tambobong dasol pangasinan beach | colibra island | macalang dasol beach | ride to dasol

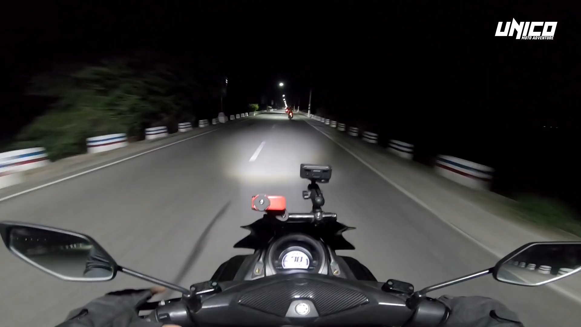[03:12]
dito na kami dumaan dahil nga doon sa San Fernando ay ginagawa yung kalsada kaya napaka lubak ok so check muna natin yung audio ni Brad kung naririnig na ba siya sa ating audio
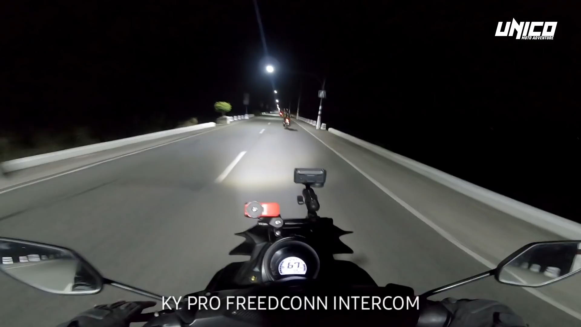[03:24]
gamit gamit ang KY Pro Fritcon Intercom ok so check natin si Brad kung maririnig na ok Brad check check mic check mic the number of dials is either unattended or out of coverage area please try call later hahaha anak na to kwa gotom gutom maagang gutom si Brad kaya namungulit na kagad yan sana nga ay naririnig nyo na ng malinaw
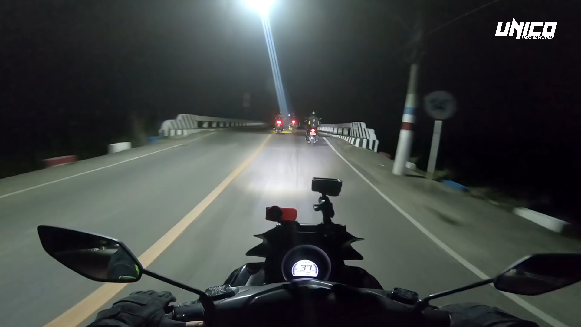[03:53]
si Brad para siyempre lagi nyo na siyang maririnig sa ating mga moto adventure ayan Brad o may makno dyan tayo sige sige sabihan mo sila ok
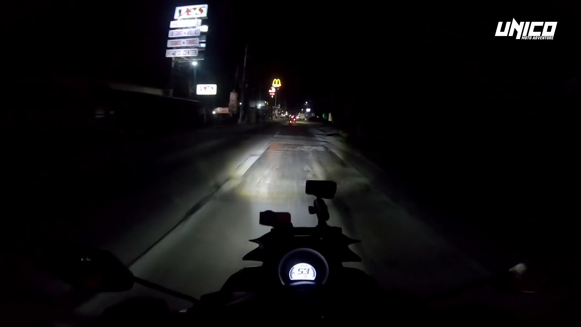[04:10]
ok ok ok andito na tayo ngayon sa Kapastarlac time
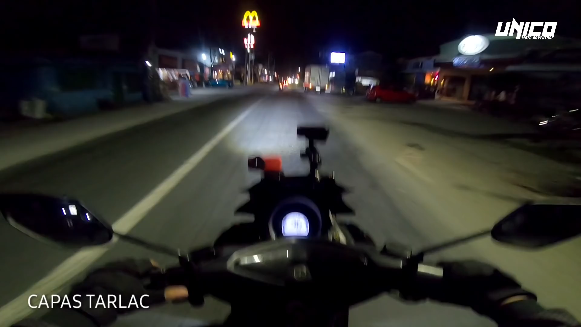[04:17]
check yun 3.50am so nagbabiyahin na tayo ng